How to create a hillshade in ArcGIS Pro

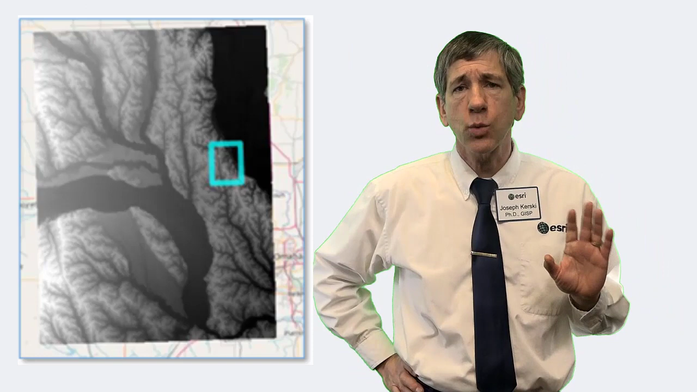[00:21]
A Hill Shade is a wonderful visualization tool with a digital elevation model or a DEM in your ArcGIS Pro table of contents and in your geodatabase.